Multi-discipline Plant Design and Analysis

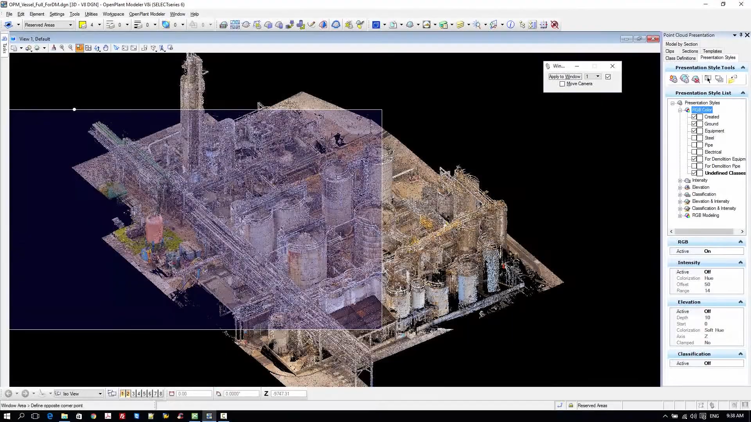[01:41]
Accelerate brownfield projects by capturing and analyzing existing
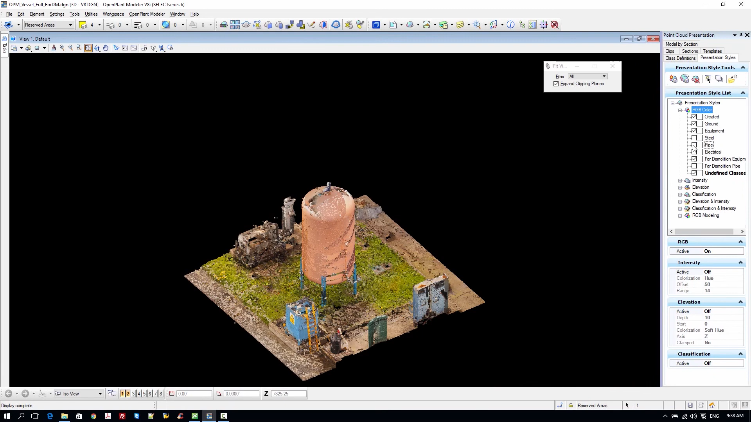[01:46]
plant conditions with point clouds and reality meshes.